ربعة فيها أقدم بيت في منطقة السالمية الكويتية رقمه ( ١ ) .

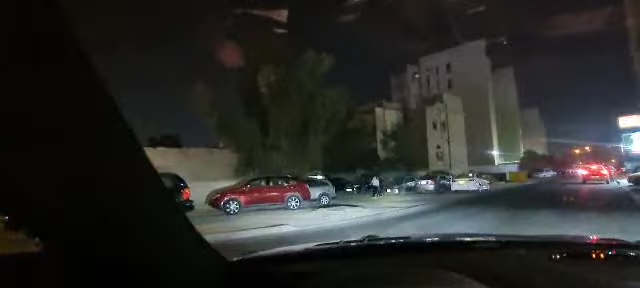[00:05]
وماجد. هذي الى حبيه تتعرخ ترى اقدم بيت.
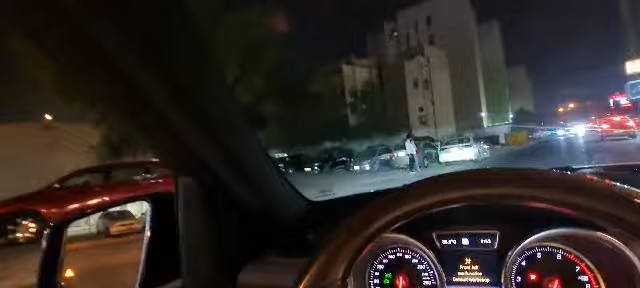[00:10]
والله حلو. شوفا اقدم بيت. شوفا هذا هو اقدم بيت. بيوت السالمية. منه بيته ما عرفنا.